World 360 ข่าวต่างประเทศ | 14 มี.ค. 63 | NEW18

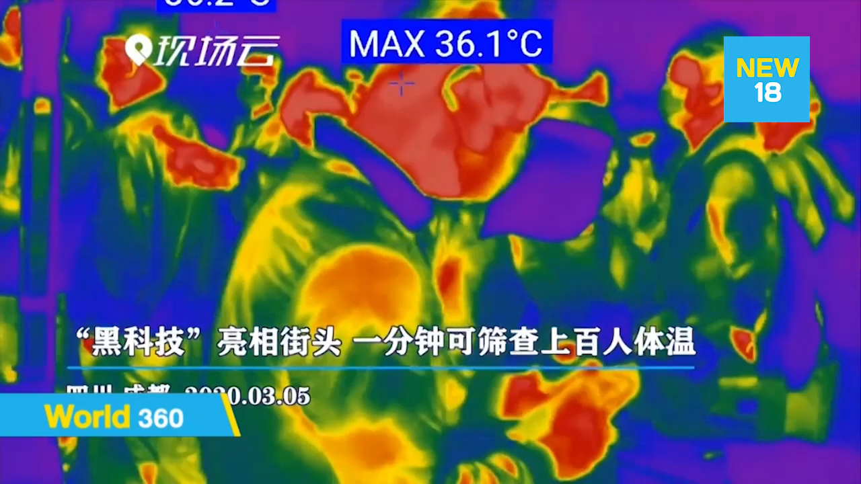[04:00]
On screen: max 36.1°C
นี่แหละค่ะตำรวจจีนในเมืองเฉิงตูม
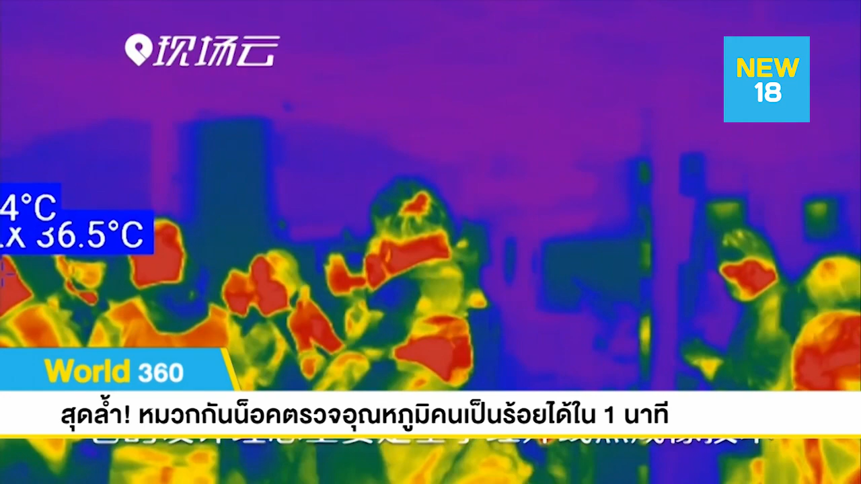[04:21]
นะคะระยะไกลจากหมวกกันน็อกประมาณ5เมตรรอบทิศทางเลยนะคะ1นาทีตรวจได้หมด100คนเลยค่ะหมวกกันน็อกที่ว่านี้คือหมวกกันน็อกอัจฉริยะ
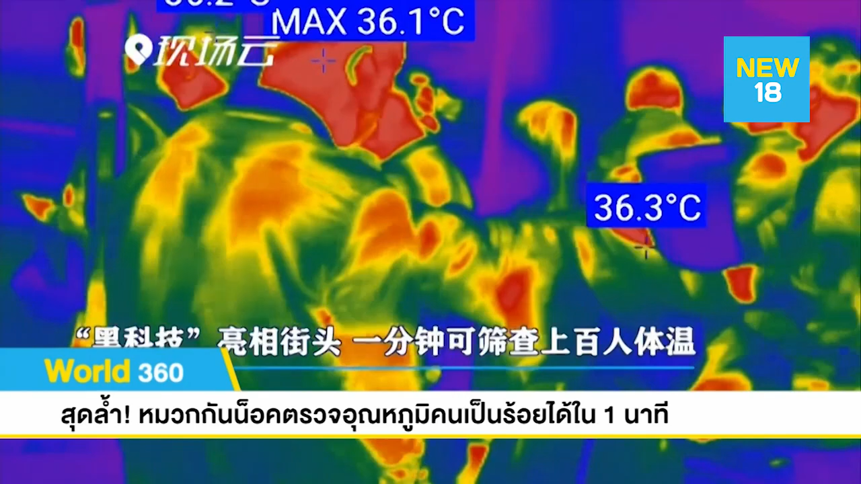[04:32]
On screen: max 36.1°C
N901 นะคะและถ้าพบว่าใครก็ตามที่มีอุณหภูมิร่างกายสูงเกินกว่า 37.3 องศาเซลเซียสเจ้าหมวกกันน็อกก็จะส่งเสียงเตือนทันทีนะคะ
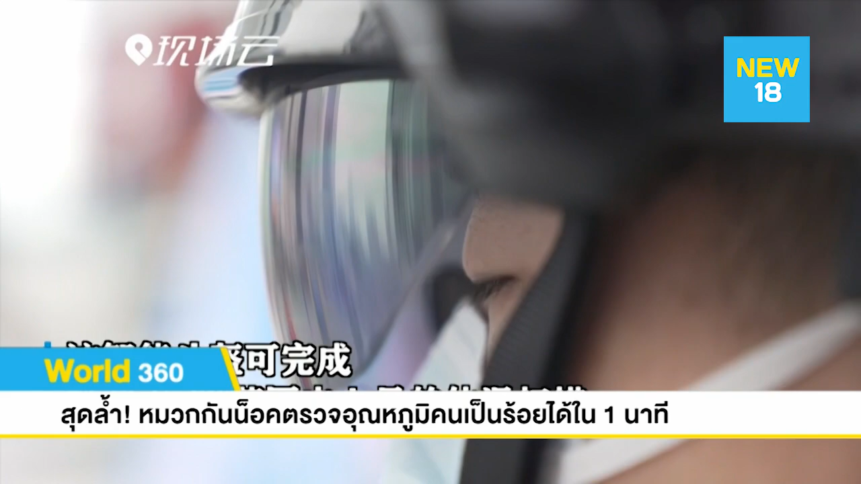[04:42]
แล้วก็จะมีค่าความคลาดเคลื่อนเนี่ยอาจจะยังมีอยู่แต่เพียงแค่เล็กน้อย 0.3
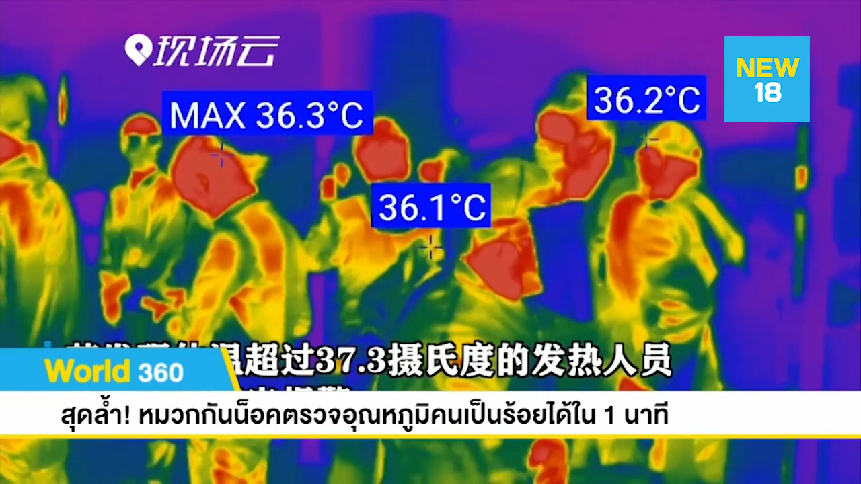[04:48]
On screen: max 36.3°C
เท่านั้นนะคะทางเหลยเถาเจ้าหน้าที่บริษัทเทคโนโลยีอวกาศก
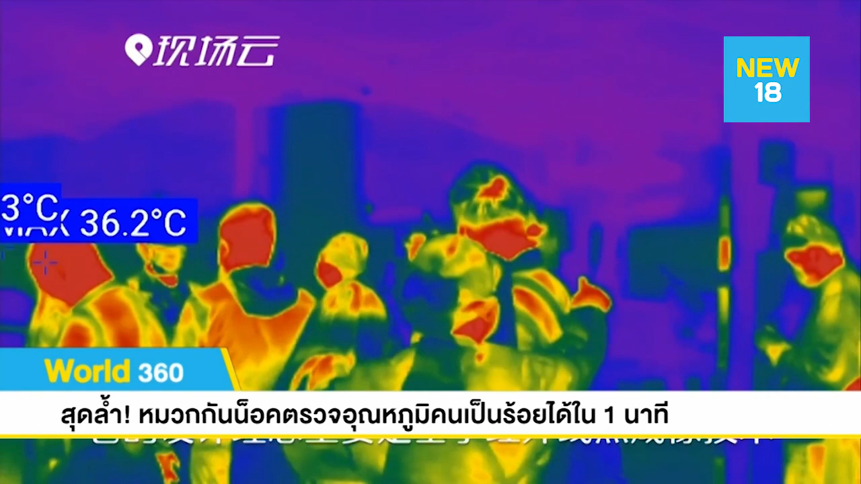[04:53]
On screen: max 36.2°C
วงฉี่เฉิงตูบอกว่าแนวคิดสำคัญในการออกแบบอุปกรณ์ชิ้นนี้ก็คือการใช้เทคโนโลยีถ่ายภาพความร้อนด้วยรังสีอินฟราเรดส่วนจุดเด็ดของเขานะคะก็คือความส
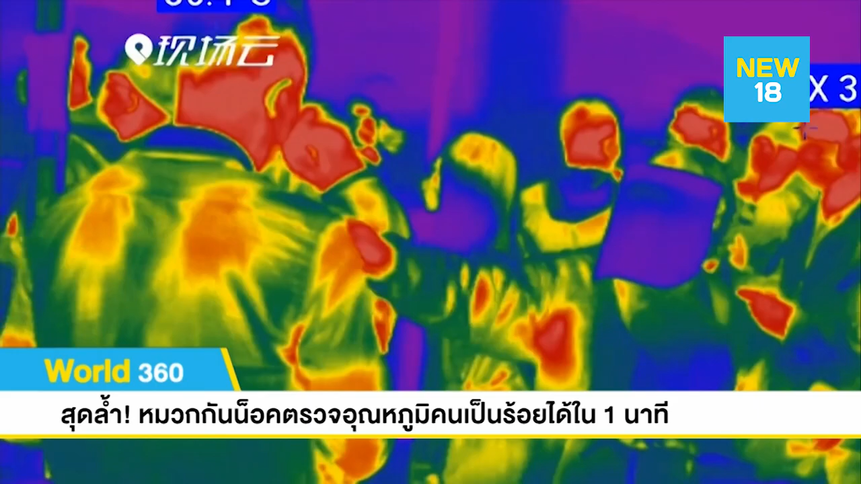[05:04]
ามารถในการตรวจวัดอุณหภูมิบุคคลหนึ่งภายใน 1-2 วินาทีและย
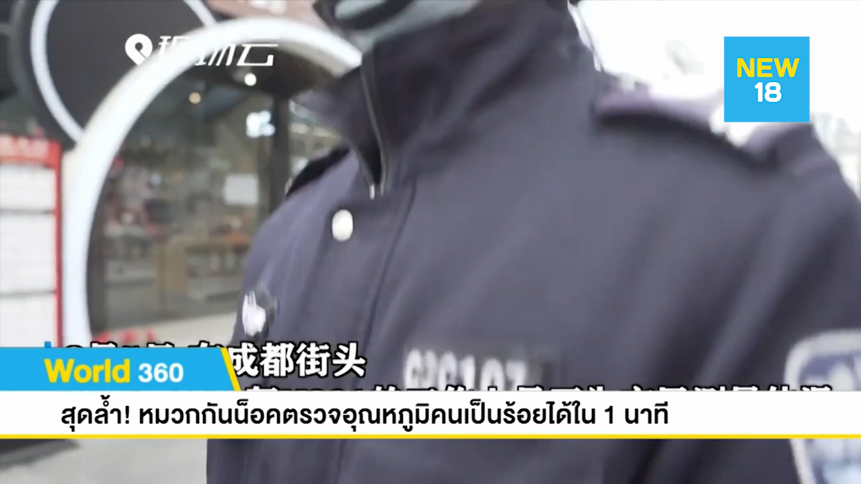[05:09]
ังสามารถตรวจอุณหภูมิของคนประมาณ100คนได้ภายใน1นาทีค่ะมันก็จะฉายภาพแบบที่คุณผู้ชมเห็นเมื่อสักครู่นะคะจะเป็นเหมือนกับว่าเนี่ยเป็นเหมือนกับรัง
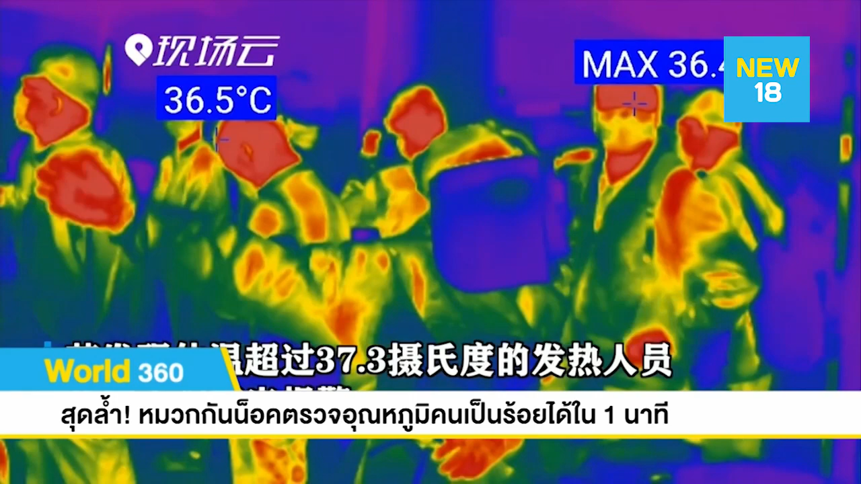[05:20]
On screen: spot 36.5°C
สีสแกนไอ้คนนี้แม็กซิมัม 36.5 36.3 นู่นนี่นั่นแต่ถ้าเกิน 37.3 เมื่อไหร่เนี่ยร้องเตือนทันทีและคนนั้นจะต้องถูกกักตัวมาตรวจเลยนะคะ